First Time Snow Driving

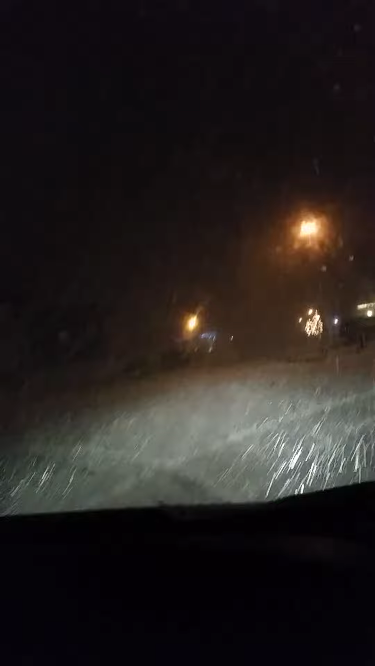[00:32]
and just let it roll if you have to pump it pump the brakes don't just step on it yeah like that that'll slow you down quicker how can you see which was the road it wouldn't be the frickin sidewalk oh christmas wow I don't fly and stuff I should probably have my seatbelt on it's probably the first thing the hell I feel like I'm in a snow globe you're in a snow globe oh my god it came into the road and in the morning the sun's not even gonna be